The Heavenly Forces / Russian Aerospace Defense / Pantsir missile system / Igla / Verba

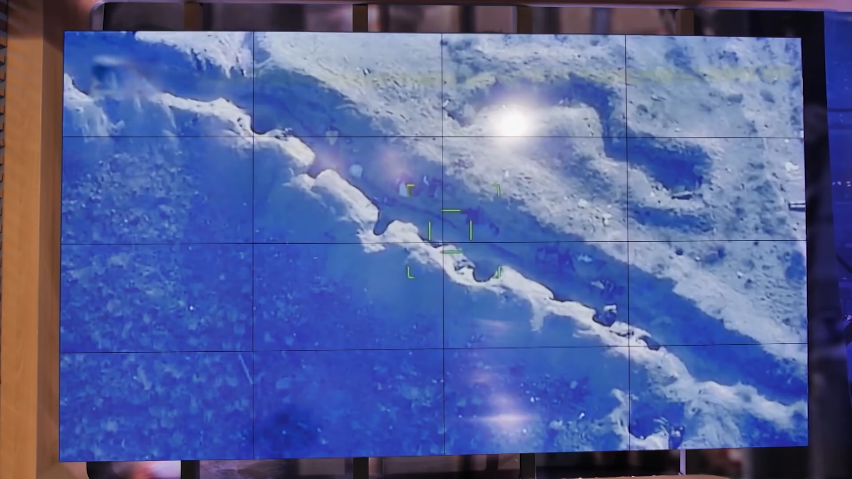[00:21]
This footage was shot in September 2020 in Nagorno-Karubak.
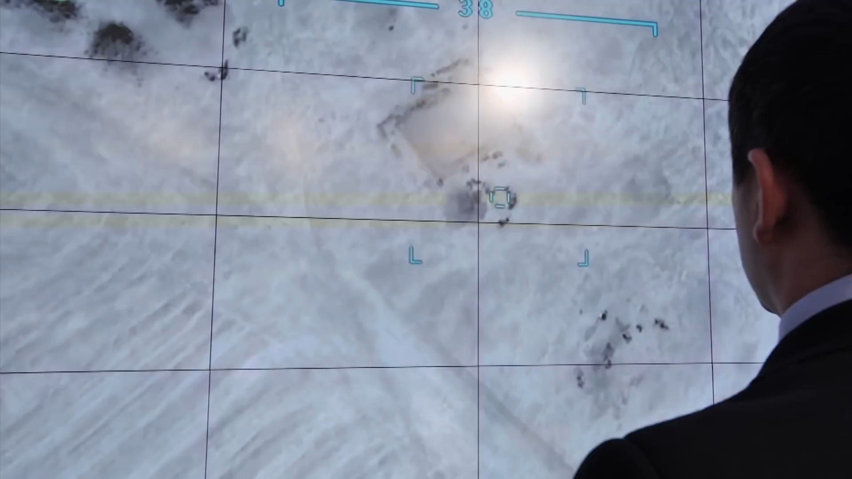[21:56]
Again, we won't discuss whose drones they were. Just why was there no parity in those skies?
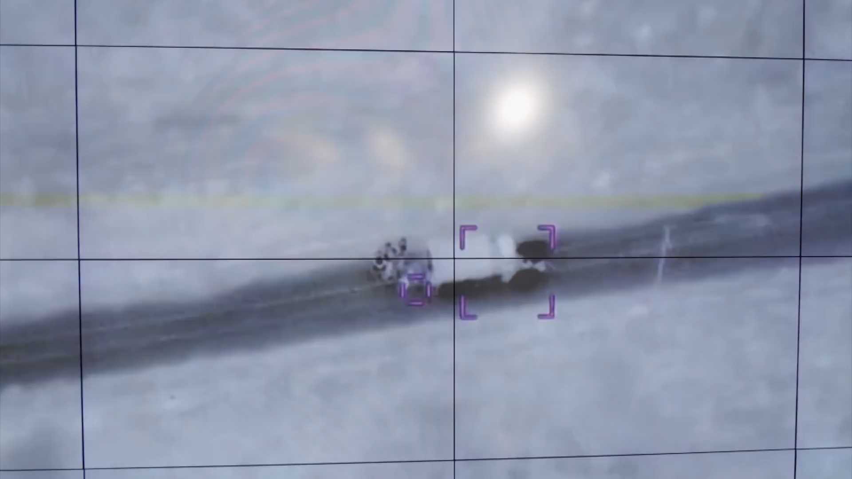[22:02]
Why could no one stop the terrible attack?
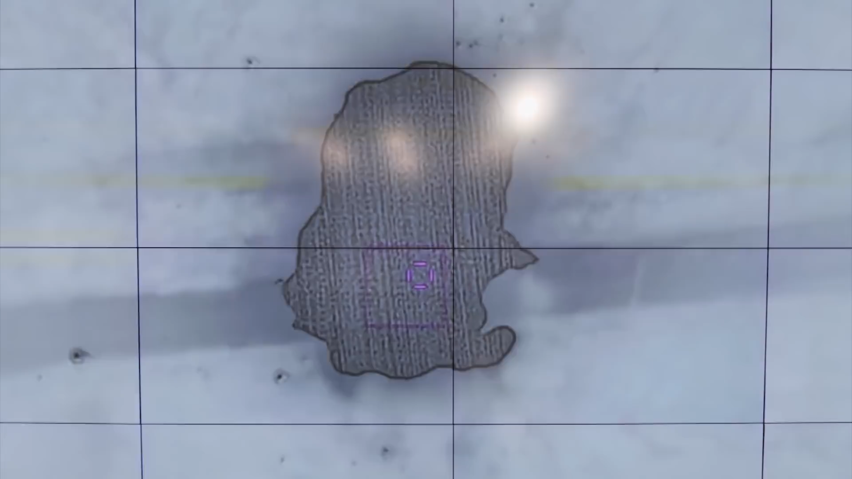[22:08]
In the absence of a robust, well-organized air defense,
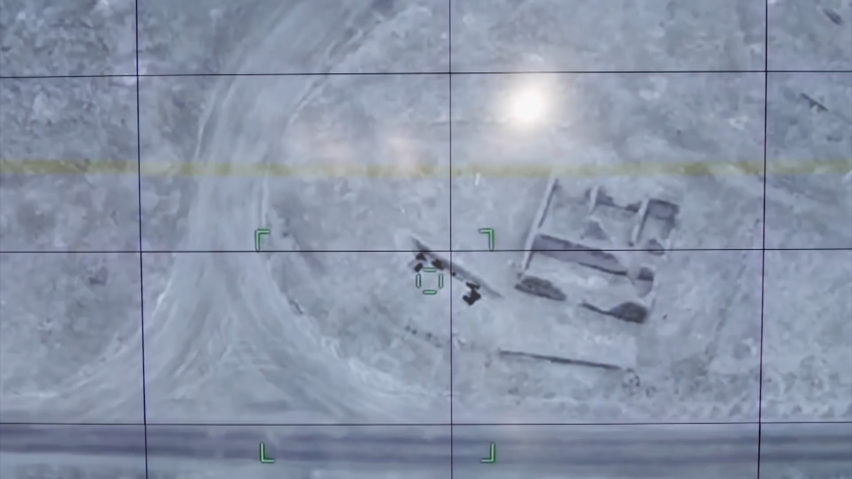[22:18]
with no last-gen systems like those in service with the Russian armed forces, the army there just couldn't ensure air superiority.